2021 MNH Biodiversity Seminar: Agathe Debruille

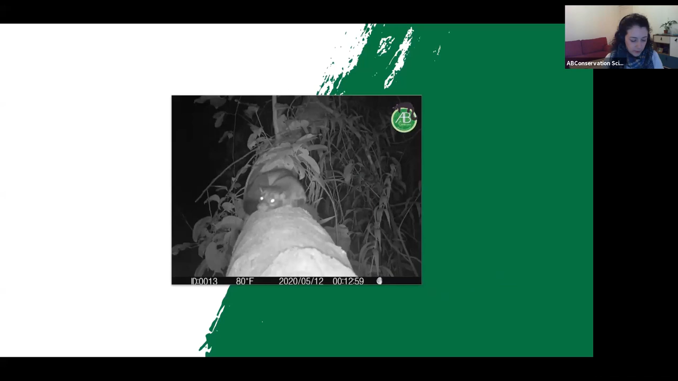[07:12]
you five seconds to tell me if it's a musang or a bearcat i hope everybody has it right it's a musang you can see the mask here
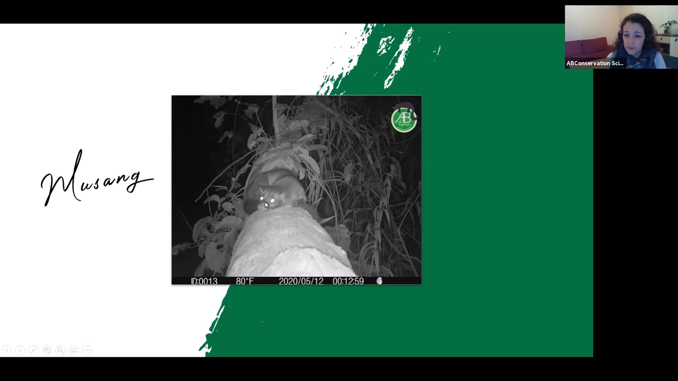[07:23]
and you can see also that it's short hairs and big ears also musang or bearcat
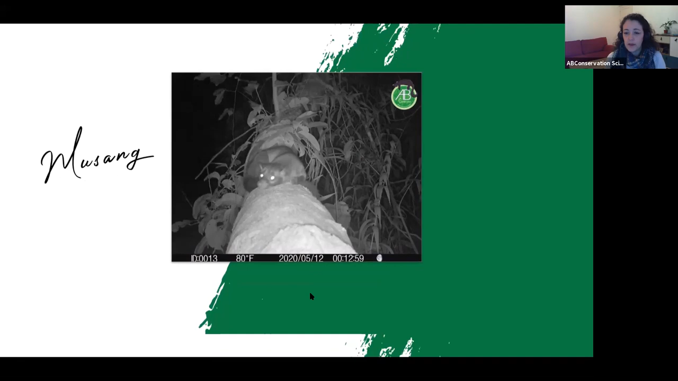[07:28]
bearcat it's a bearcat you can see that the tail is really long and muscular so very thick tail and
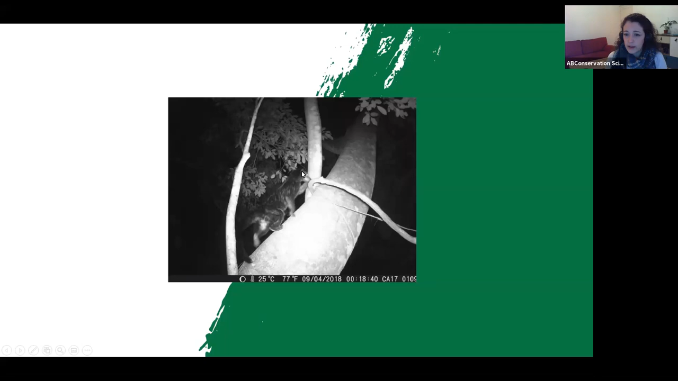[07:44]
hair like long hair and tiny ears so it's a binturong
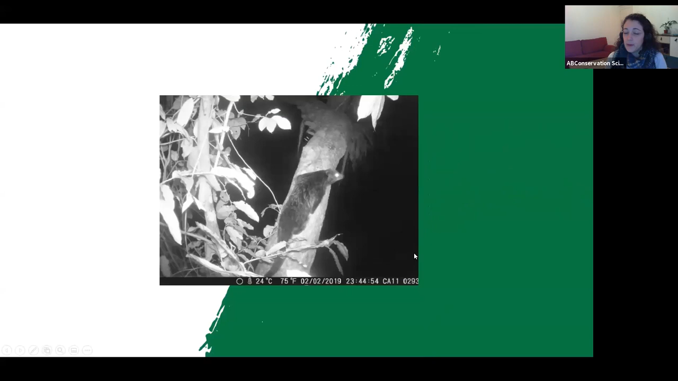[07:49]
musang or binturong binturong again you can see here the ears are really really small the head is not that long and again the
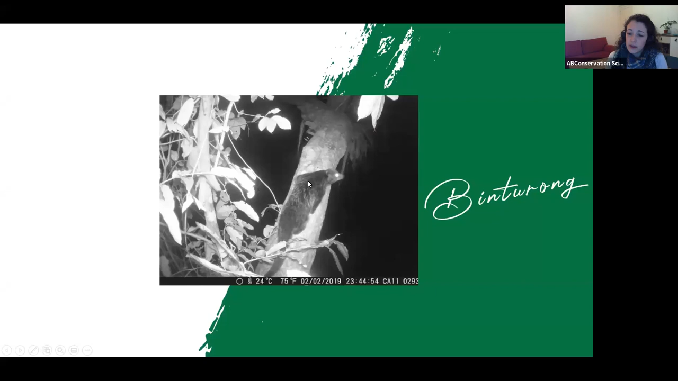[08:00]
hairs the hair the fur is really really different and it helps you a lot to to make the difference between binturong and musang
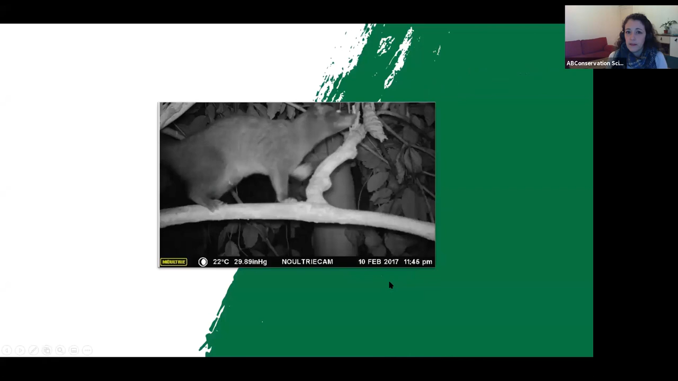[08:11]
now you are becoming experts you know that this is a musang you can see the mask on the head and also the fur is really different lighter in palawan but and you cannot see
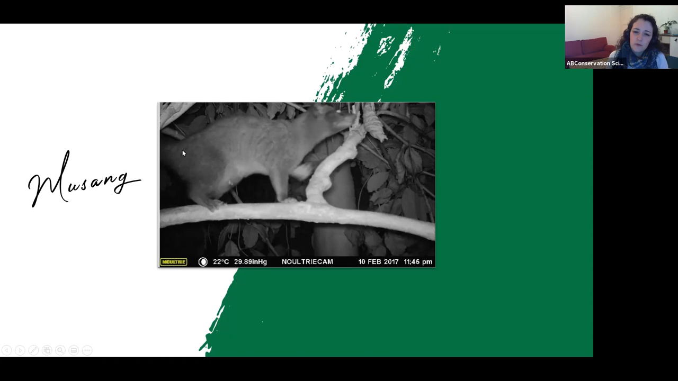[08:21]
really spot here but you can see that it's really short short legs also and the last one musang also you can see here the mask and